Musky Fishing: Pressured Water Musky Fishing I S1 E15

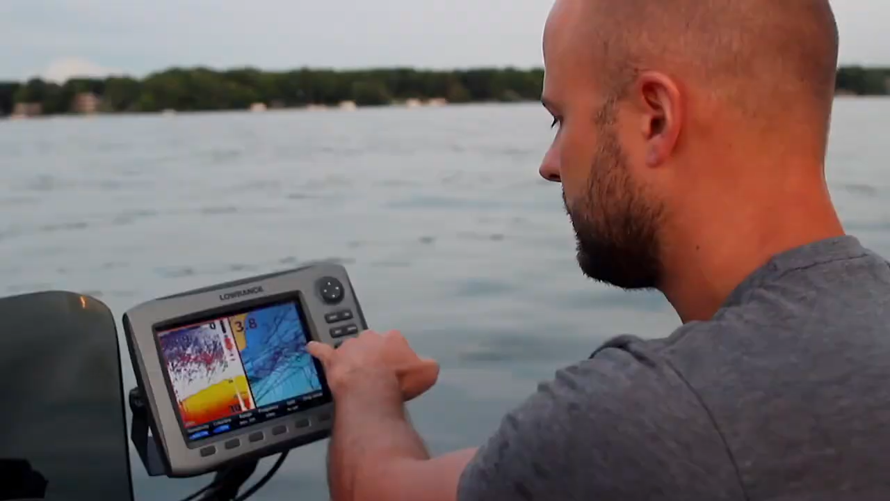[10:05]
yeah all these waypoints so what I'm going to do is I'm going
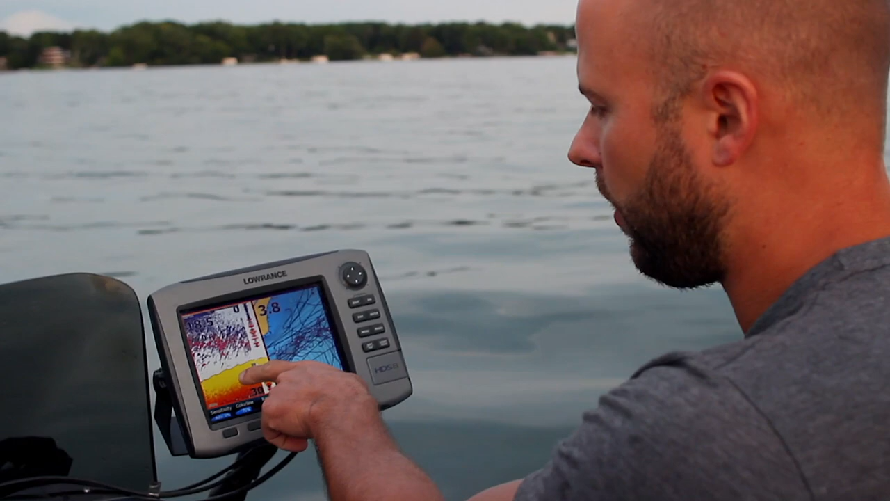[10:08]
to watch the graph here and I'm looking for bait on the bottom and I'm looking for big hooks if we see a
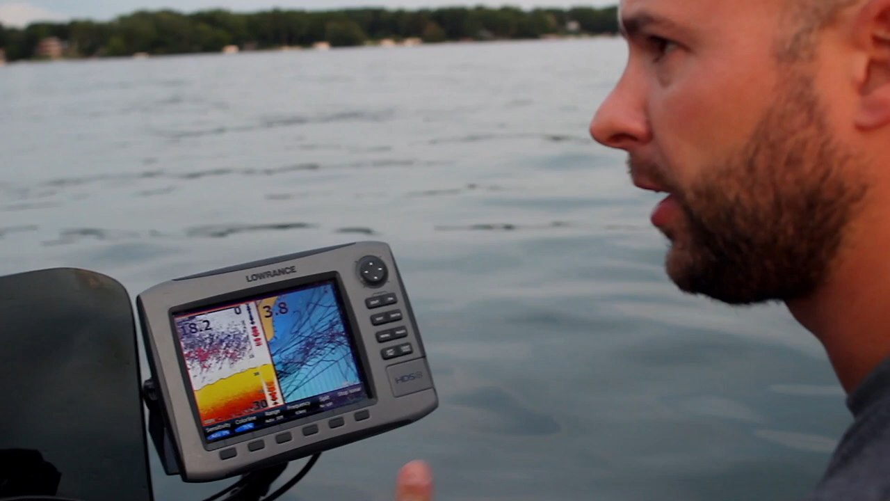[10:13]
big hook we can usually retrace our steps go back drop a jig down and we can we
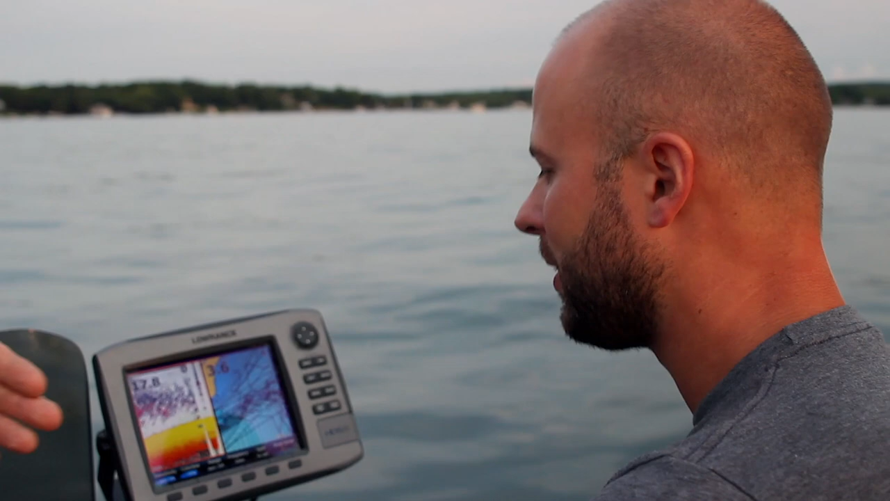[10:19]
can damn near effects a lot of that fish you know
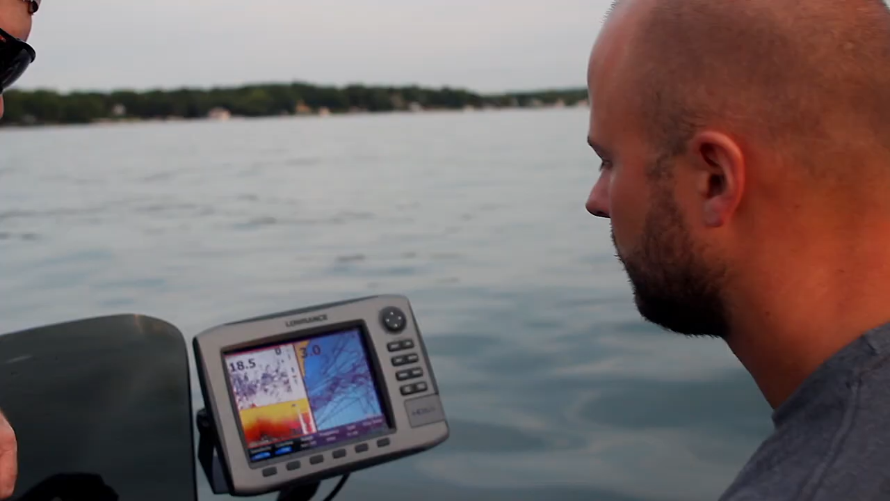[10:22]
so we're kind of hovering in this 18 feet and then I'm just going to kind of zigzag in and out to like 18 to 22 feet and
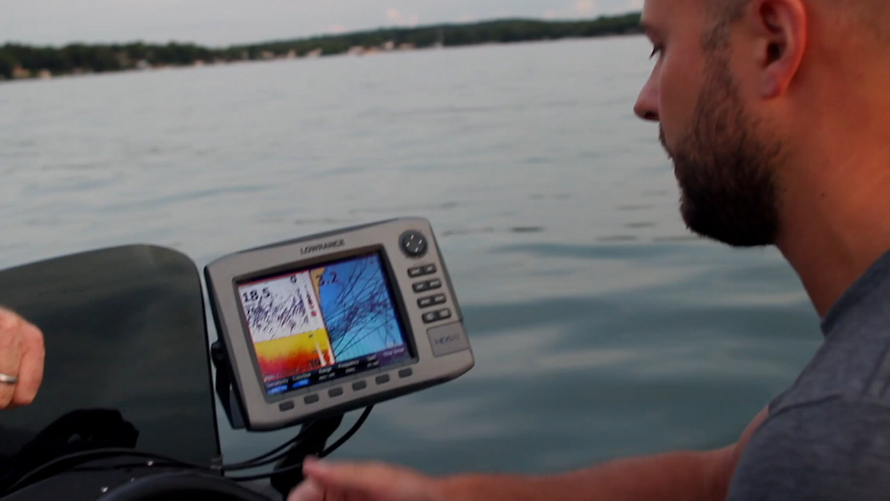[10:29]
I'll just keep going back and forth until I see something that I like I'm just all bait fish yeah it could be or
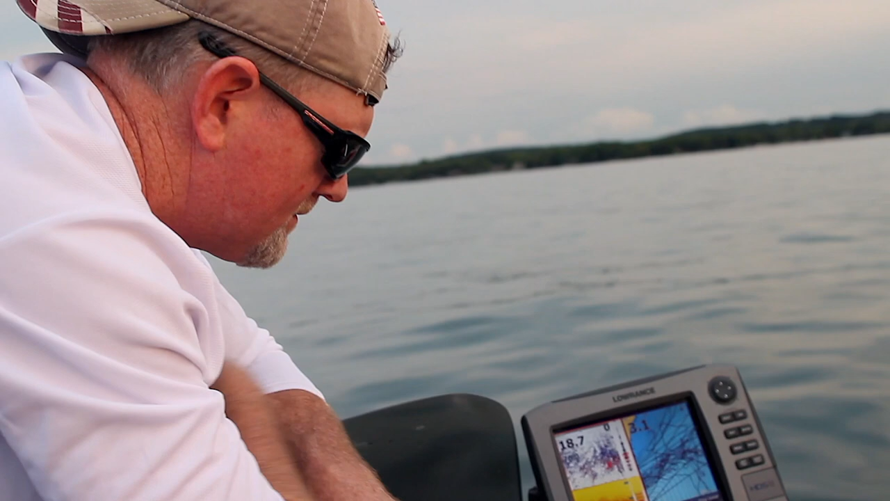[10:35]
it could just be like they had wheat cutters out the week before and they're just settling down the bottom
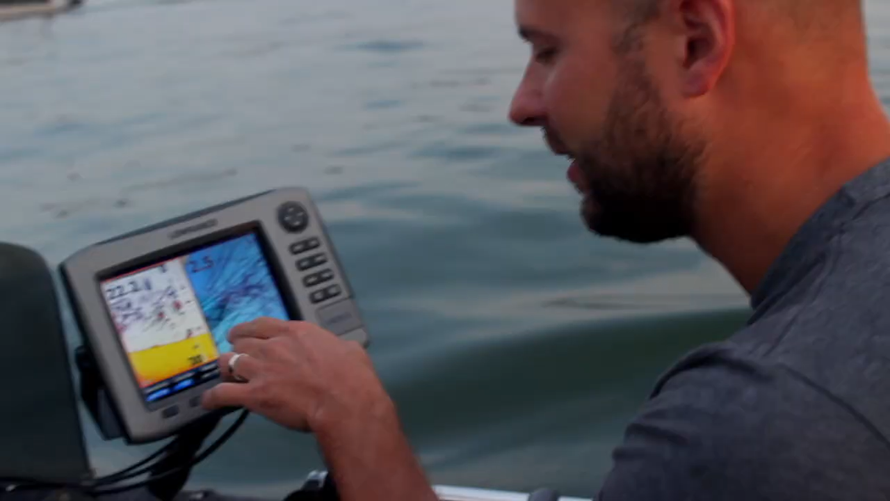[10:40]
a
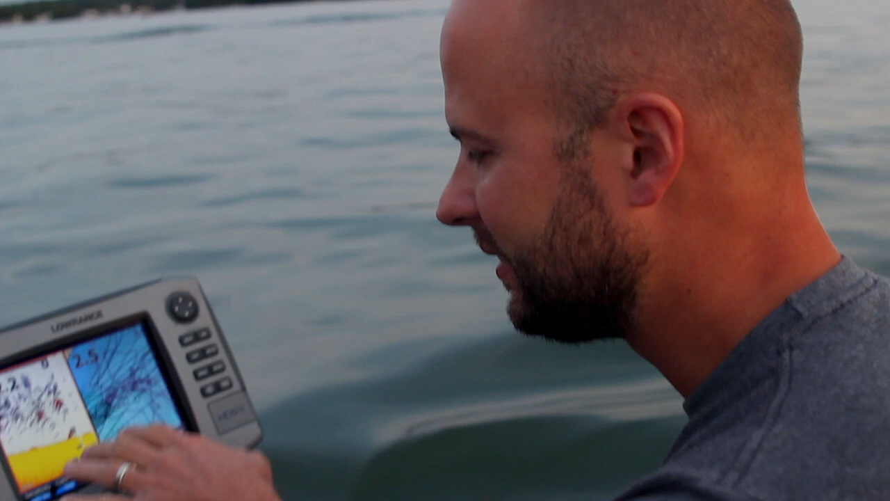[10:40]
picture like this that doesn't have everything just written in you know stone for you you got to
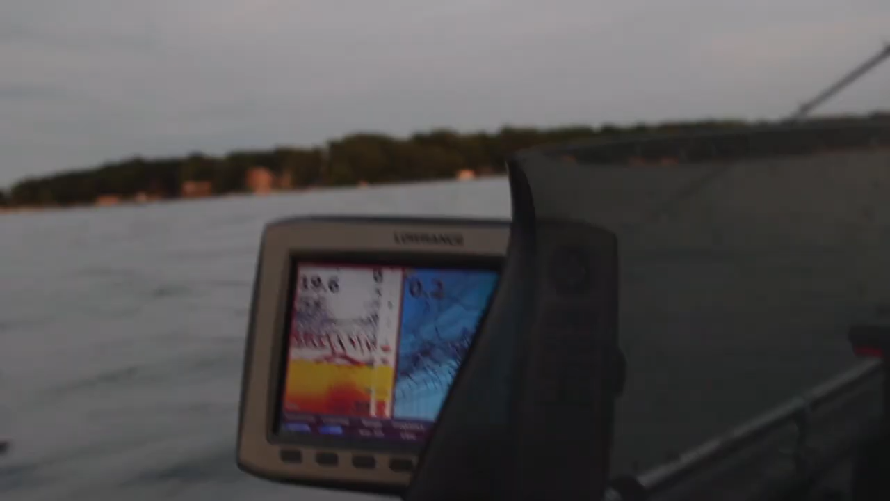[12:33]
a musky sitting right underneath his jig so you got a fish that's following your